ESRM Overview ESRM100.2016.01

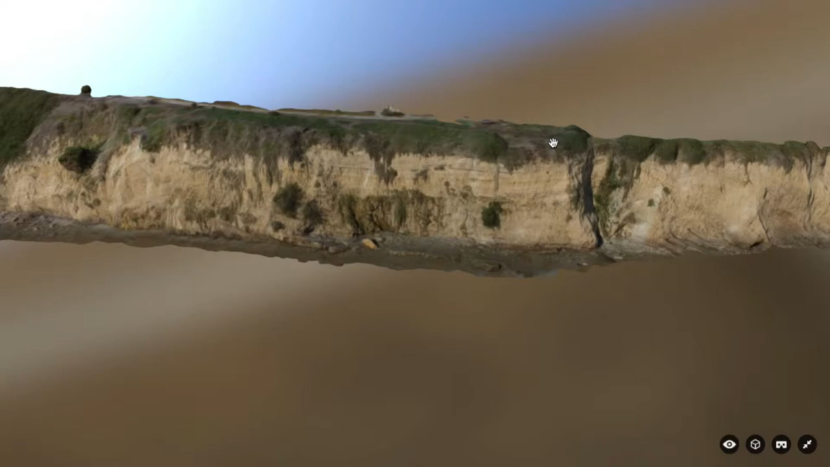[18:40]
And and so this is super cool. This is this is sort of game changing. So this 3D model right we can spin. We can look at it. We can do all kinds of cool stuff.